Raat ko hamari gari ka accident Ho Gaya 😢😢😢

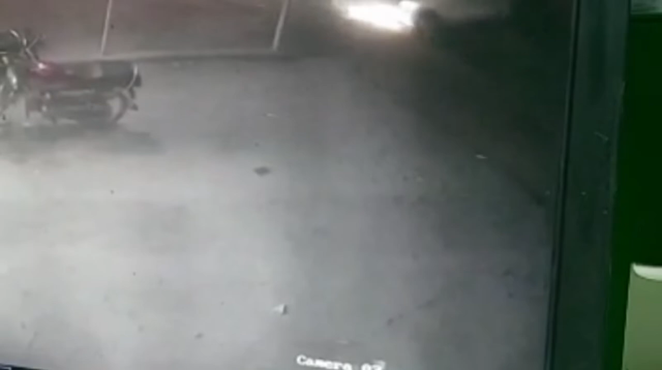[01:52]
یہ جاندی بھائی ہے یہ جا پہوٹیج وہ چھوٹی جا پیچھو چھوٹیج ہے